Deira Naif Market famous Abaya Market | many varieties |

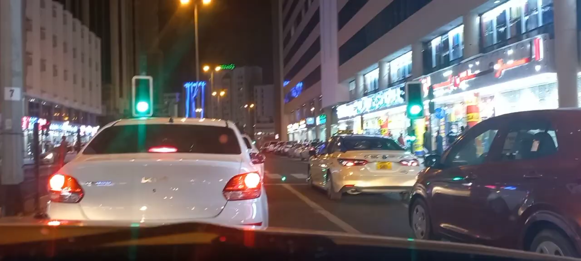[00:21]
اور یہ ہم لوگ فیلحال انٹر ہو گئے ہیں ڈیرہ میں یہ رونک والا ایریا نظر آ رہا ہے نا یہ جسٹ لائک پاکستان میں جو تارک روٹ اور صدر ٹائپ کا ہے یہ مجھے لگتا ہے جب یہ